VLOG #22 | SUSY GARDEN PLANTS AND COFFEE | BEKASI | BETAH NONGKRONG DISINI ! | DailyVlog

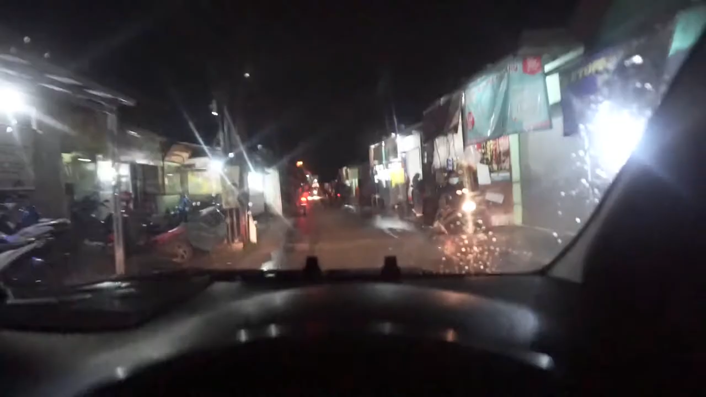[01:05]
Ternyata enggak cuy, kita masuk-masuk ke dalam gang dari jalan besar apa Hankam itu kalau nggak salah ya,
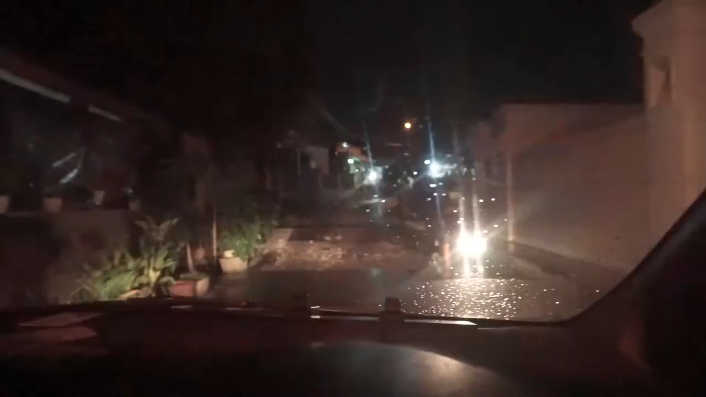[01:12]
kita masuk ke gang-gang gitu,
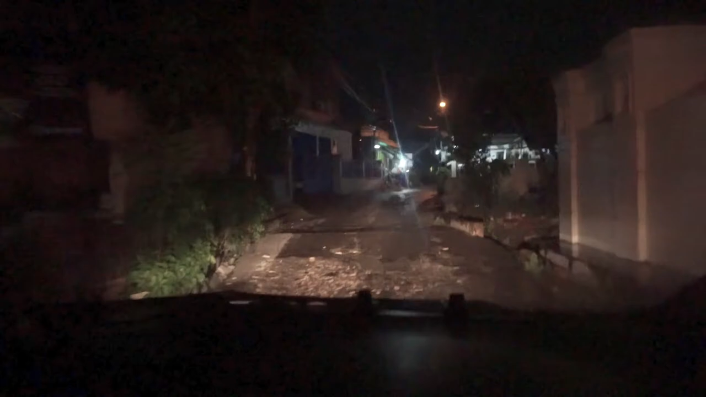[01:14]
terus tiba-tiba masuknya ke dalam sekolah.